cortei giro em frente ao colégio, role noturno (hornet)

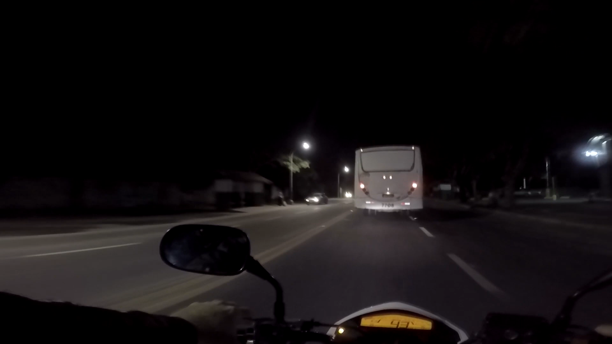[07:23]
Pararam mais uma Vamos descer aqui pelo centro E o combustível Tá piscando ali